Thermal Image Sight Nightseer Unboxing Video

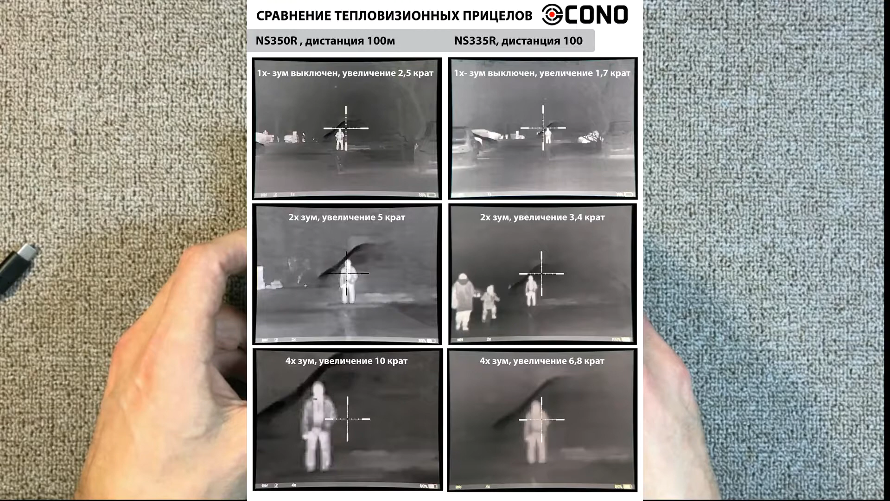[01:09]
сделали специальную таблицу для того чтобы понять в чем разница визуально будем